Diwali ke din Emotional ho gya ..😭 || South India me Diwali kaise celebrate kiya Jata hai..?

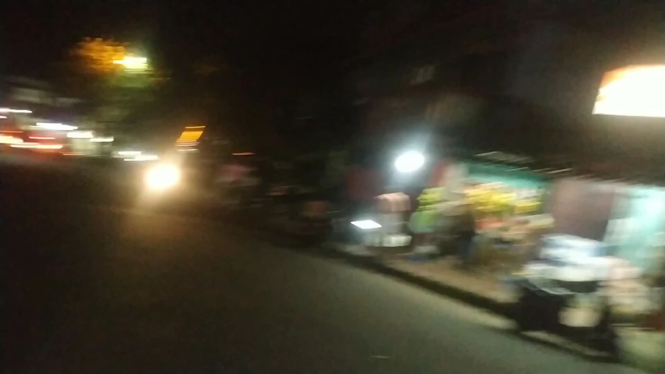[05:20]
ना कहीं वहाँ थोड़ी सी लाइटे लगी है बटो हमेशा लगी रहती है विकोज होटल है और वाई यह सर कितना सुना साना सा लग रहा है किरला है I don't know किरला में क्यों नहीं बनाते हैं